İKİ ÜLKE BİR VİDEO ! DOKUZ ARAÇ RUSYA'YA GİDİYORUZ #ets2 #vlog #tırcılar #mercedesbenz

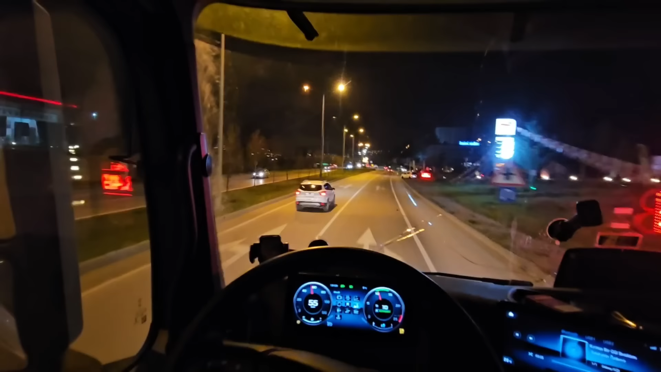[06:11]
Trabzon yoluna giriş yapacağız. Ondan sonra da Samsun'un iç kısımlarından geçip Tekkeköy, Çarşamba, Ordu, Ünye, Fatsa derken Trabzon'da yatarım herhalde. Kendimi üzmeyi düşünmüyorum. Gidelim. Safarımız yanmıyor.
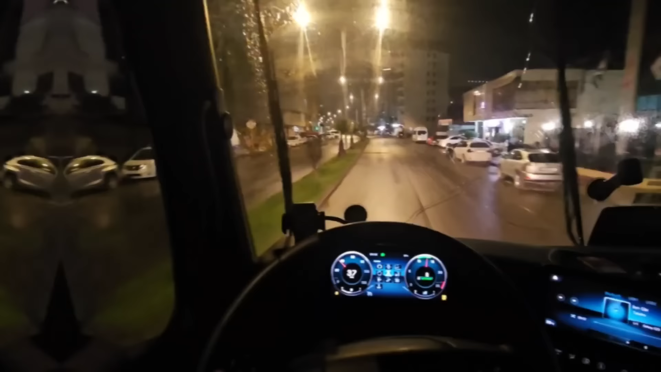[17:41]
Gürcistan'a girdik arkadaşlar. Batum'da ilerlemeye devam ediyoruz. Arkamda da Nihat abi var. Nihat abiyle beraber gidiyoruz bakalım. Saat gece 3. Ancak giriş yapabildik Gürcistan'a.
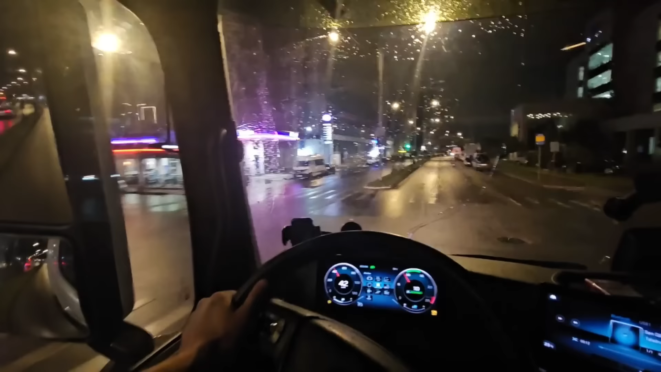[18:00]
Nihat abinin hattı iyi değilmiş. Bir tane de hat aldık. Oh, polis var.